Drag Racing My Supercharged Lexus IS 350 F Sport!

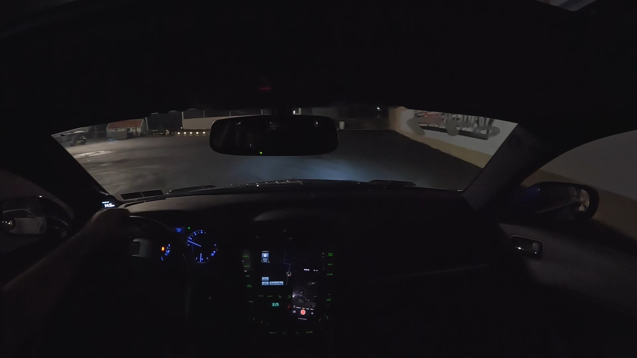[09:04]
So this is where things got really interesting. I drive onto the track just like I did before. I go through the water. The guy is waving me on. As you can see, he never says stop, never says, you know, hand motions, or at least I'm not seeing it because at that point I'm already launching. So I do a little spin, just get the water off of the tires. I don't need that. I'm on street tires. And so I go up. I try to stage. I realize my hood is open. There's an alert on the dash. But I know it's latched. I know it's not going to fly off, most likely. Then this guy comes up.
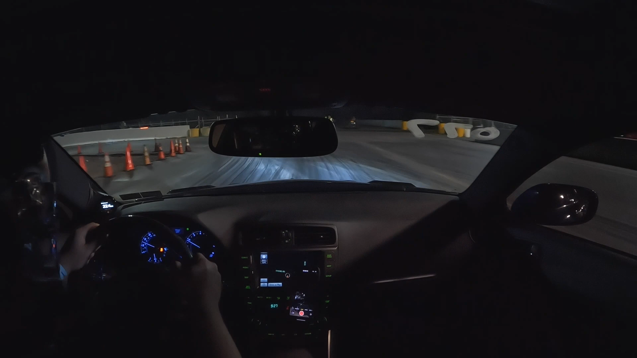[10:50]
And maybe it was just me, but even the guy at the end seemed really mad. Like, the way he was telling me to slow down and pointing. It was just time for me to leave, and unfortunately, there's no time for this run. But, hey, I'll take the 12.4.